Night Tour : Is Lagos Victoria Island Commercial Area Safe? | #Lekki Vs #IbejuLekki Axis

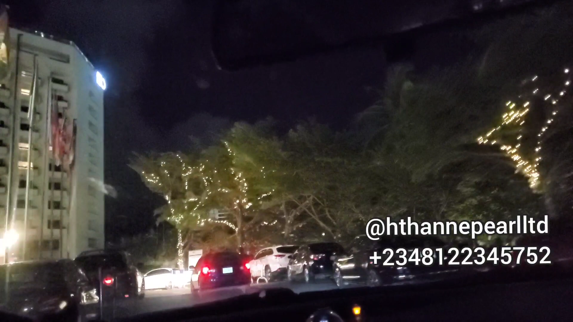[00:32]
many people putting fear into people like you can't move at night is risky well well well well yes some locations you can't but some locations are really safe you
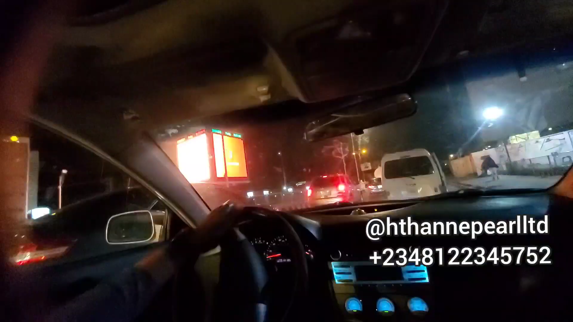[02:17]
be seeing a lot more as we drive down that is the echo hotel runabout you always hear about okay it's just
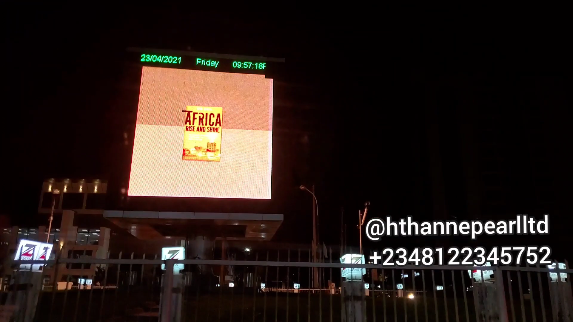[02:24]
this is it so once you get a hotel runabout this is it and we're going to be driving through zenith bank road and it is really really bright because
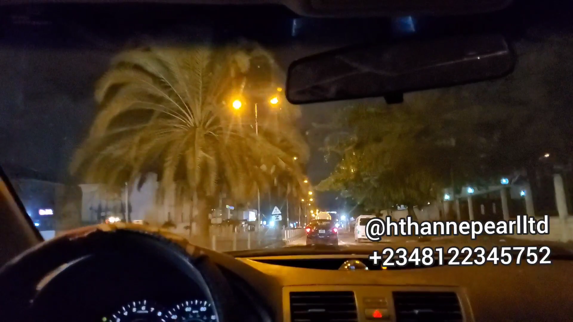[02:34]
there are street lights okay and these are some of the benefits you get when you decide to buy a commercial land in lagos the reason why i'm keen on you owning one commercial land is because i believe in future especially locations you can actually afford at
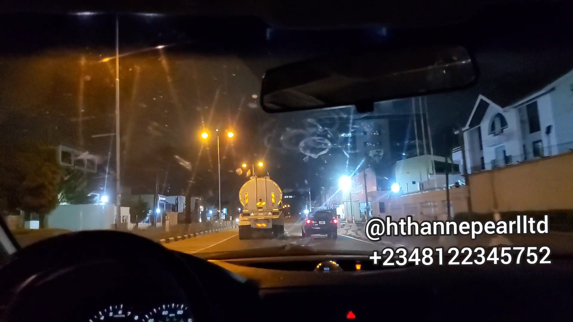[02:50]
the moment like ibejileki you're going to be getting all of this close to where we have commercial activities all of these benefits trust me because every commercial or requires good road requires drainage requires um lightning in the nights like this and so many other things and for you not to miss out i really really want to hurt you if you're watching this video for the first time please we have a lot of commercial land that are up for sale we have commercial land going for 6 million nera per floor the title is a
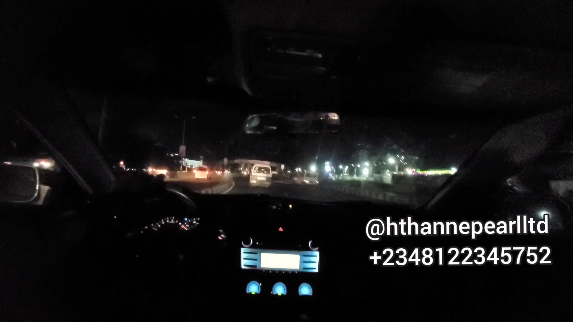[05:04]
to you bit by bit so you can understand um where and where you are at the moment so this is lucky face one i mean the bridge crossing lucky face one okay
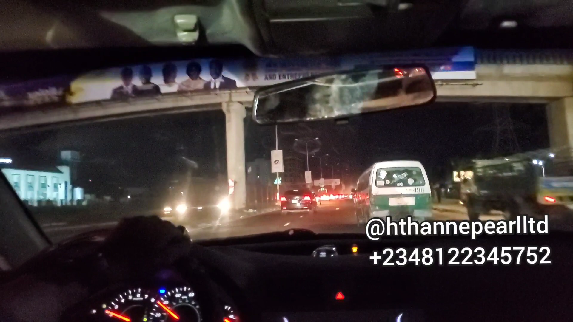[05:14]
and there are still a lot of businesses around here and we're still driving straight down all right so for the commercial land yes the need for commercial land cannot be i mean overruled i mean because commercial land tends to become very very pricey in very very few years and if you own a commercial land in lagos good luck to you because you might end up selling at a very very high price okay so and
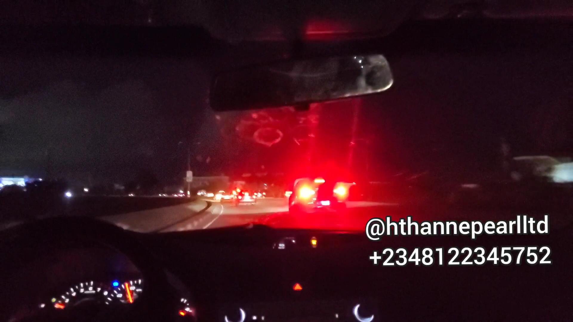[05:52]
famous dangote refinery almost to the almost adjacent because where we have the land we have other industrial companies right there kellogg's and so many others and it is not directly facing the road but you can stand where the land is and once you build an iris building there probably if one floor two floor building you'll be able to see
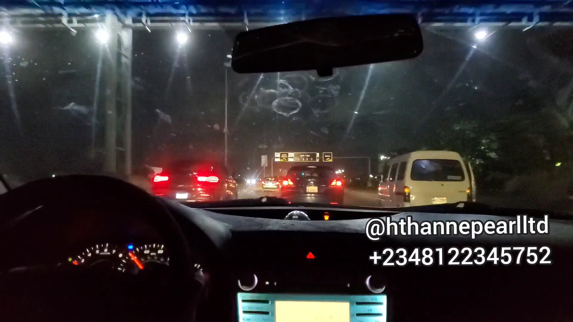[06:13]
the major express and that is really a good deal for you okay so i just want to encourage everybody watching this channel that please don't miss out on commercial land each time you hear about commercial land these are some of the things you start to benefit as we drive down you can see for yourself that the street light is reducing bits by bits so you can see where the street lights are really really i mean effective which is the major commercial area